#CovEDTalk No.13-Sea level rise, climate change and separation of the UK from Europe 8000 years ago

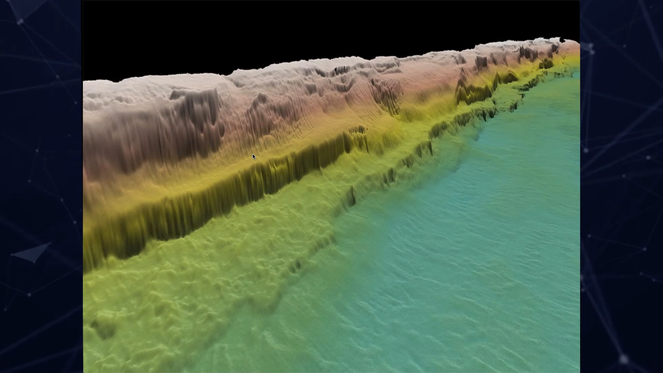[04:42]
you've got the remains of it this vertical cliff section effectively through the land surface on the right you've got it all gone but that means when we look at that nice sort of platform you can see that green bench with all the motley green areas that remains at the land surface and what we're finding on there are all sorts of remains of a submerged forest
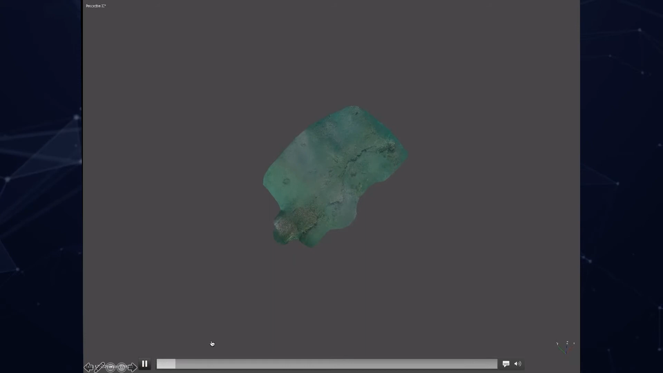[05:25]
of small areas this area here is about 14 meters wide uh of the
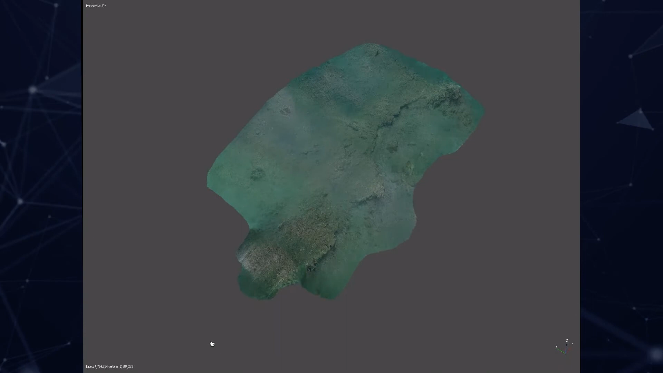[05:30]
seabed an area on that cliff that i showed you just now a boulder cliff the submerged boulder cliff um
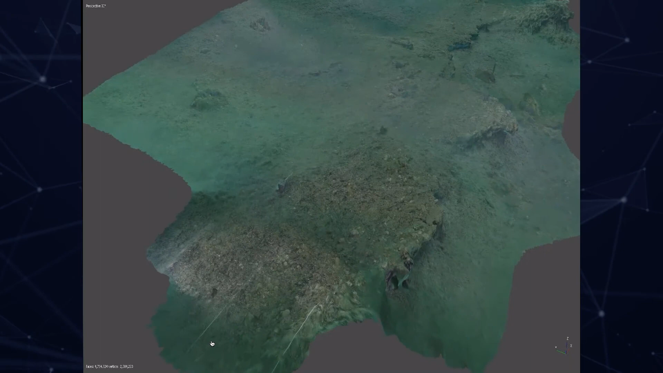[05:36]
and we've taken photogrammetry photographs it sticks more together from 3d models you can see here these protruding
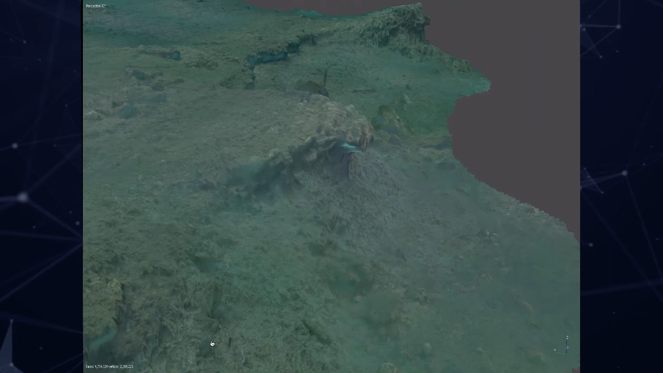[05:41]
elements they're the remains of trees and branches that tend to be more robust and they tend to protect the land surface while behind it you've got this erosion and that's eroding through to these
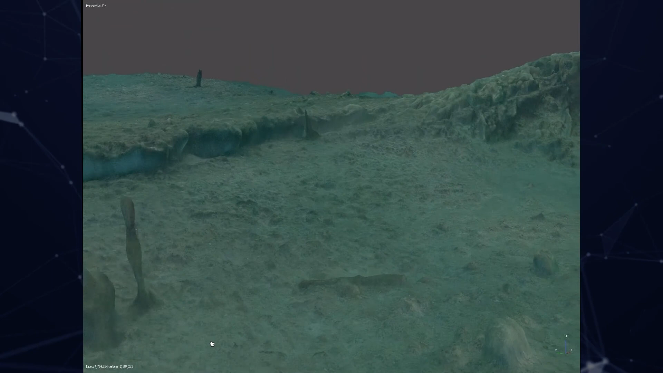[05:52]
small cliffs behind or to the right of course is lost and eroded away but as we just turn the circle here and go on top of this platform you can start seeing this one which
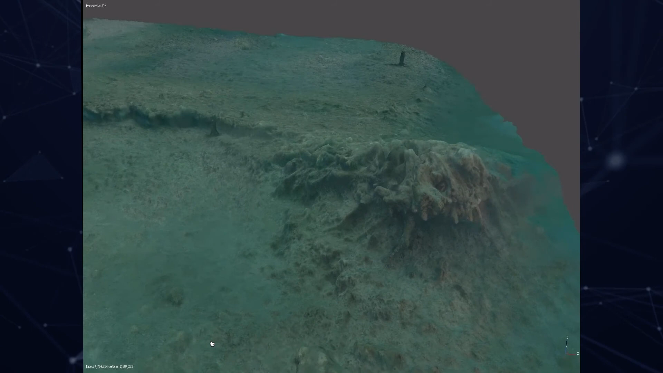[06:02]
is made up of peat and trees it's peat sitting on top of trees so what you do is you have the trees
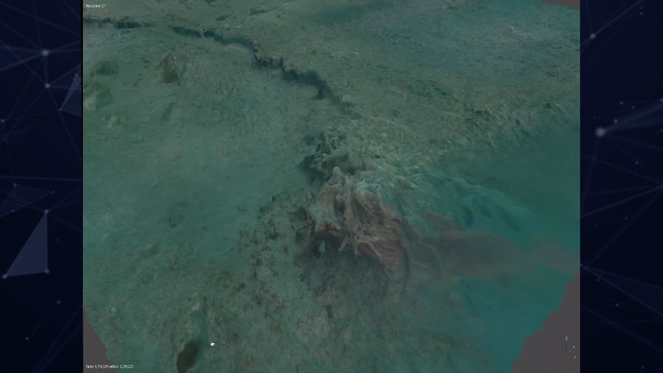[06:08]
slowly emerging from it and it's just below the peat on the lower levels by the cliff
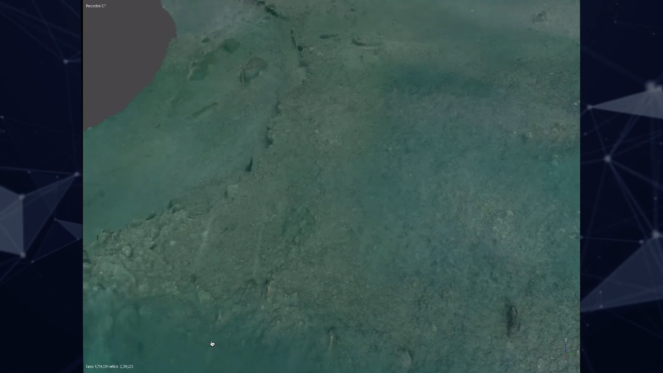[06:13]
that's eroding away the cliff that's eroding away um just about 30 40
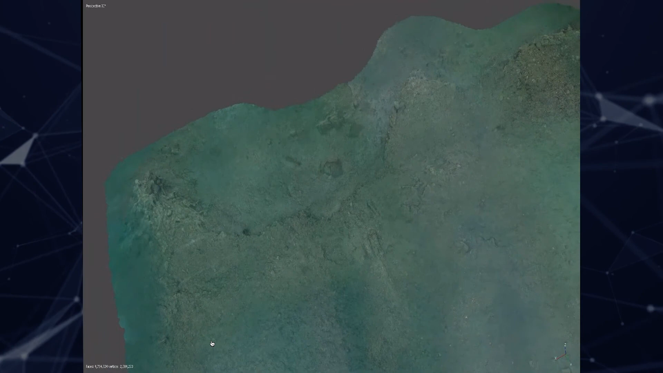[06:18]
50 centimeters below that peat and then you can see and there's the trees in it that we're actually starting to find um